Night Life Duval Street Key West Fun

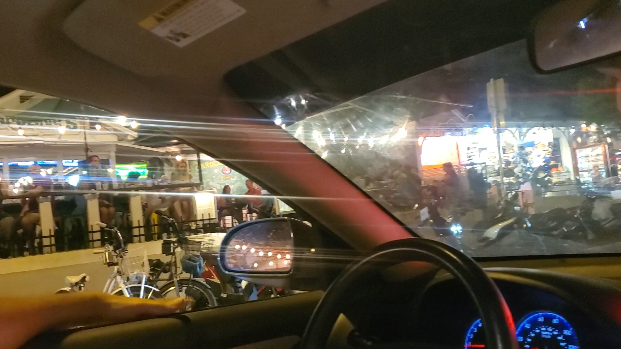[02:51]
You want some good seafood? See my man right here. Caroline's full house right now, so much love going on.
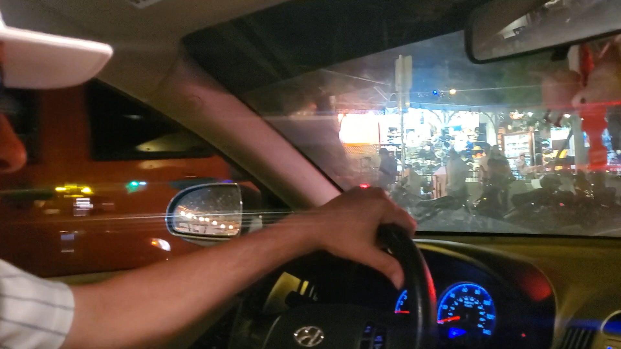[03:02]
We're getting ready also for Fantasy Fest. This is just a preview of what's going on. Go to Fantasy Fest Celebrity Parties on Facebook. Wow, they got a little party going on.
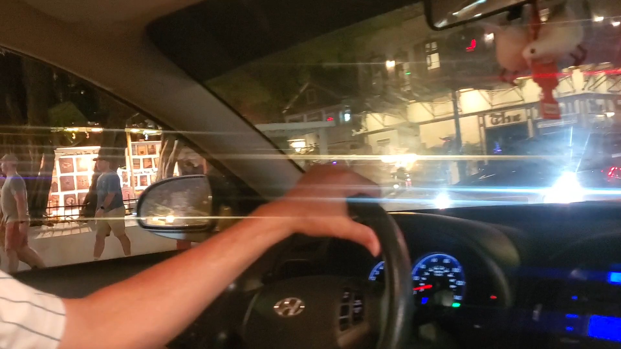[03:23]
Everything is back to normal here. Actually, we're pretty much sold out every weekend in Key West.
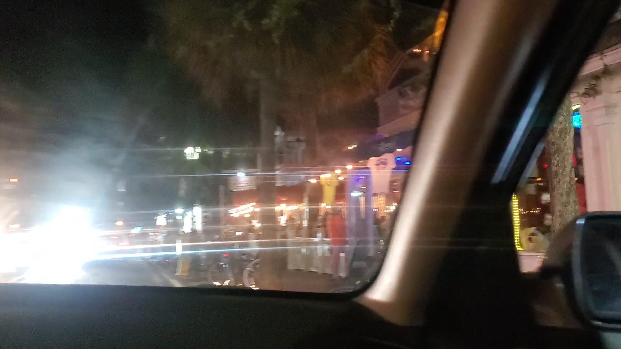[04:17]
So we got two new bars over here. Look like they're doing pretty good.
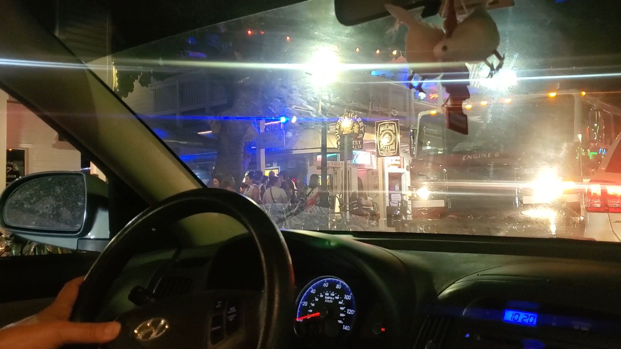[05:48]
The firefighters riding big, city of Key West doing it big.
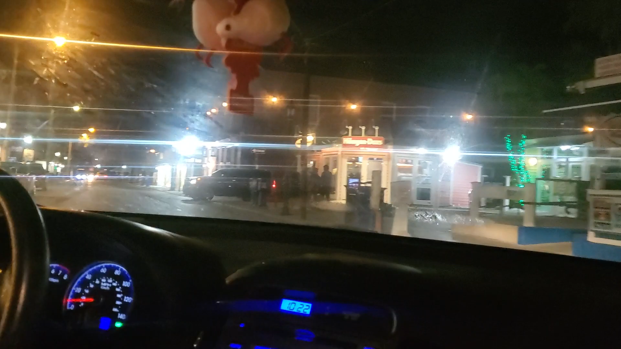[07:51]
This is where it will be overloaded in the daytime with the cruise ship. This is a historic building right here.
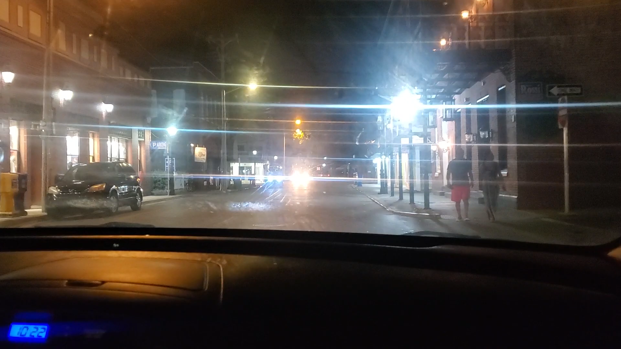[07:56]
If you go on the right, you can hit Mallard Square.